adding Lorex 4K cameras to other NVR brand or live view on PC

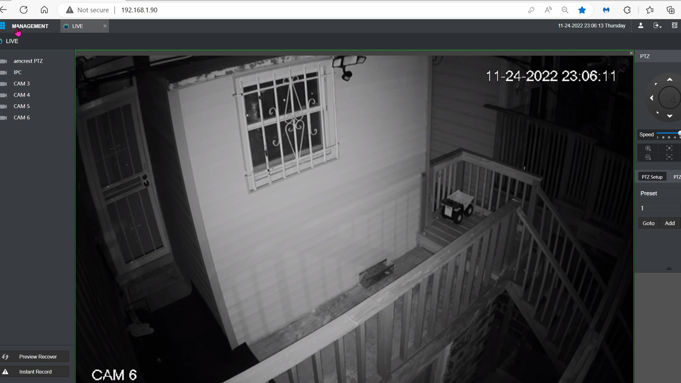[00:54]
Here we are in the web GUI for the Amcrest NVR. Just click on Management, Camera, go down to Manual Add. I already added, so here it is.